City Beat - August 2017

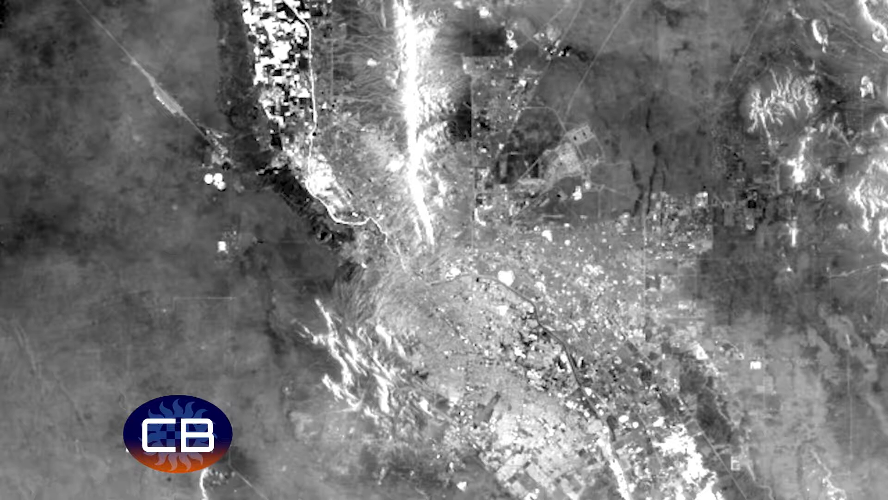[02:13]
where the inner city is warmer than its surroundings and where those residents might be more affected by the heat.